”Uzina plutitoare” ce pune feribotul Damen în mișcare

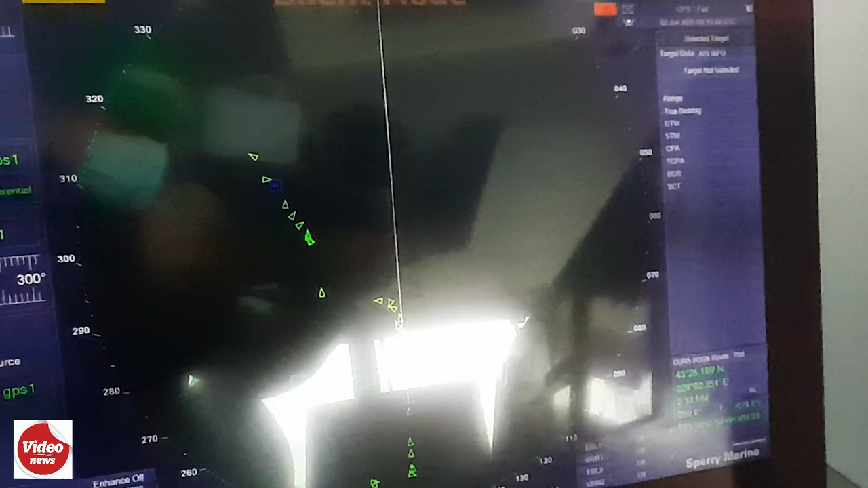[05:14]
De ambele KPD-indicații pentru unul sau celălalt sens de mers. Panoul lumini de navigație.
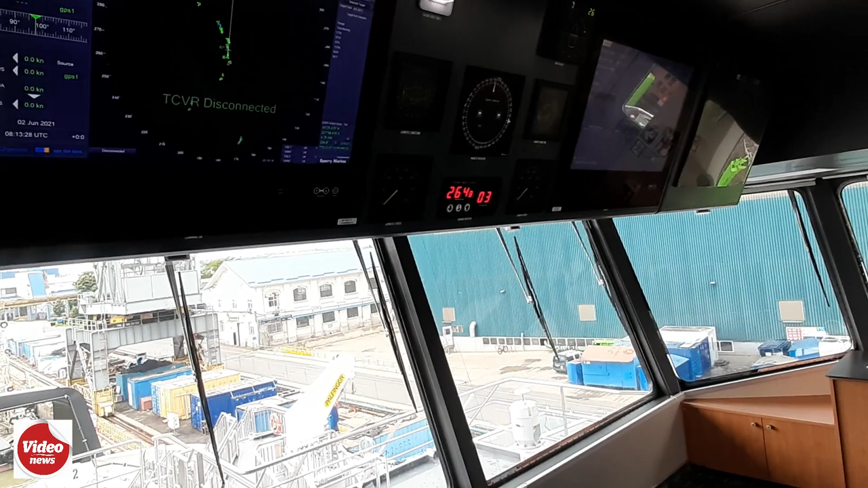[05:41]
display cu diverse indicații, tot pentru comandant, viteză, adâncime,